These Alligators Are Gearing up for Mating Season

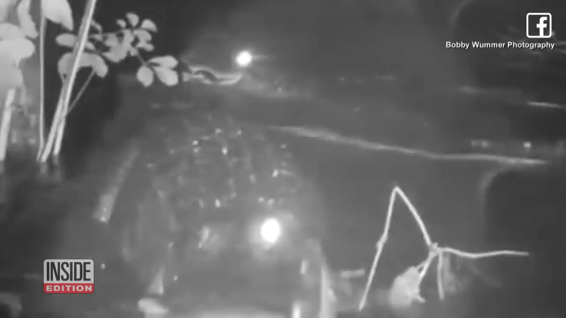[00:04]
that's one aggressive and territorial gator Florida photographer Bobby Wilmer from Big Cypress National Preserve got the shocking video using an infrared camera
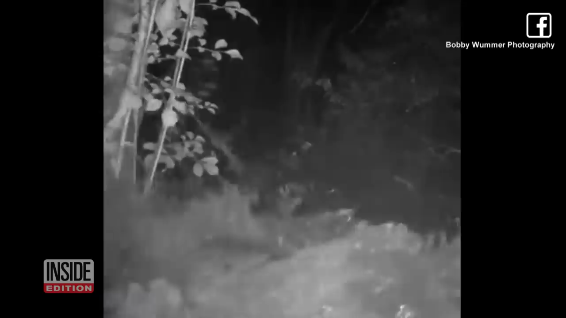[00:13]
gator mating season in the
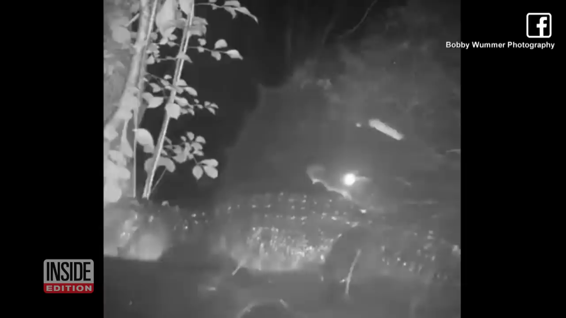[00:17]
region is the next couple of months this noise is called bellowing
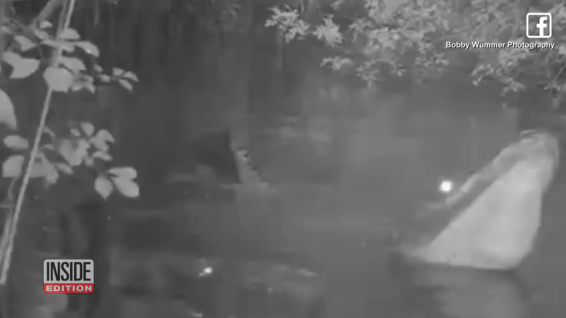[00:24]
both males and females do it but the males have a deeper tone males
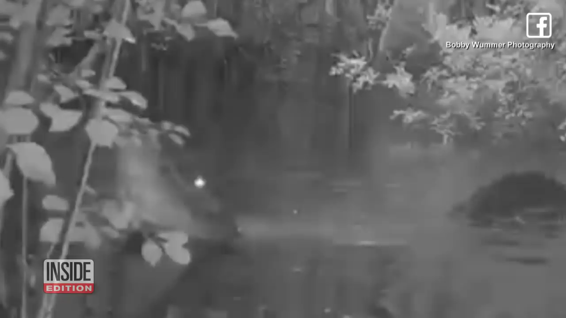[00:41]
and from the look and sound of things these reptiles are on the prowl for inside edition digital I'm Andrea Swindle